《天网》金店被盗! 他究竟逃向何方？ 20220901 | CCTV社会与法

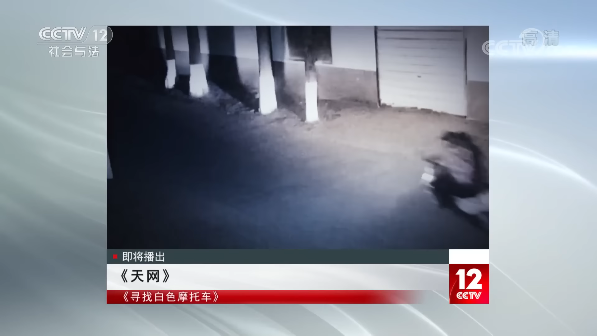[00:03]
深夜 异常声响 惊醒了熟睡的人金电
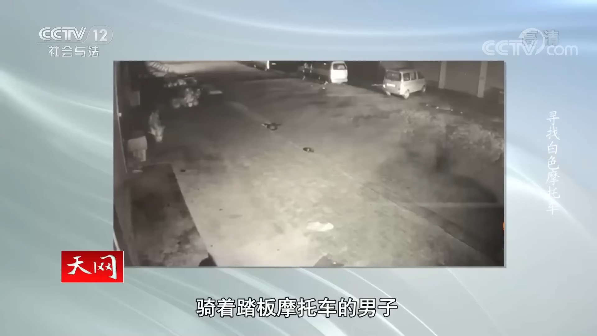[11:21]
就是在凌晨几点当中一名戴着帽子骑着踏板摩托车的那次到了这个金店然后把摩托车放在金店对面的巷子里这回就这样
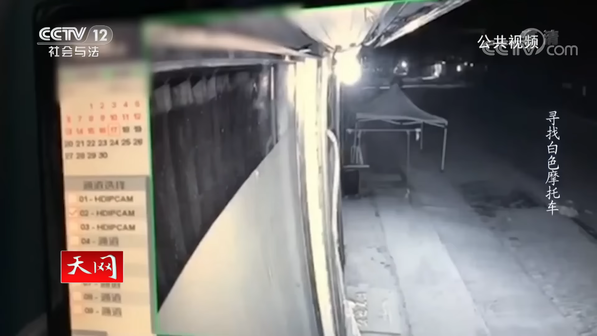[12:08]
过了一会儿又返回了停车的地方咱分析啊他应该是在俏别过程中需要很多工具
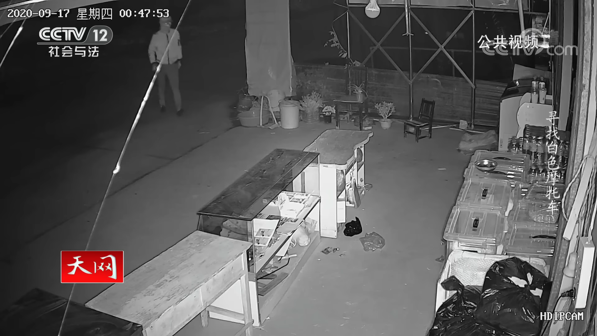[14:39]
先是向里面观望然后走到窗户边继续向里面观察这名犯的嫌疑人是头戴压舌帽然后脸上围着一个面巾身上穿的是运动服脚上穿的是一双黑色的运动鞋然后我们根据监控视频推断
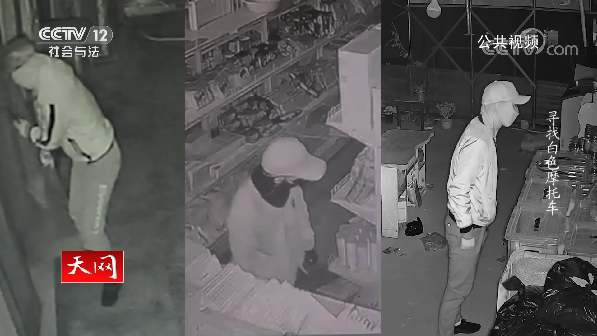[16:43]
人们熟睡的凌晨一点到三点之间通过比对这些仙人的特征发现这个仙人的年龄段包括的沈腥与我们锦店的仙人有各路相似的地方
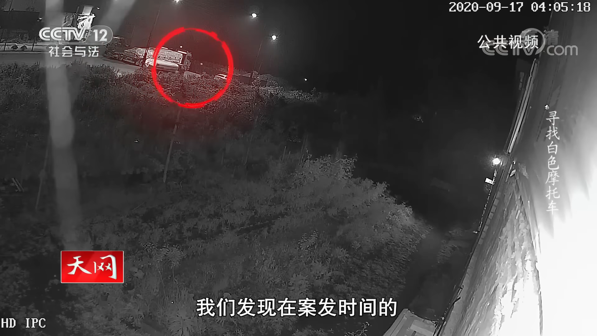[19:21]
发时间的凌晨4点多然后有一名男子骑着一个白色的摩托车停下来了然后从白色